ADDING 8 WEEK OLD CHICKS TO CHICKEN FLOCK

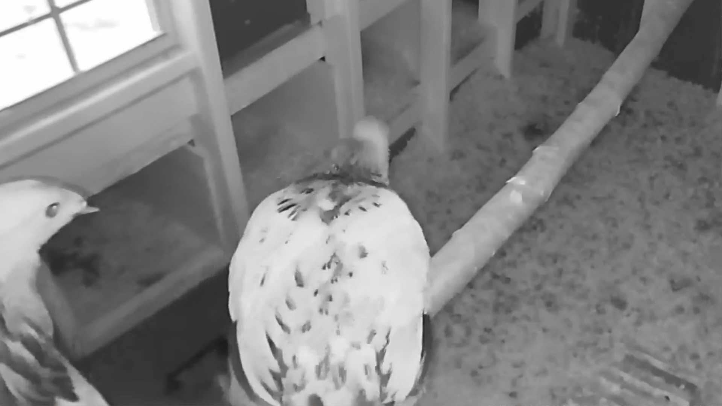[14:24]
which was really neat to watch, especially since last year we had to train our chicks to do it because they didn't have any other chickens to show them what to do. So it was just neat to see.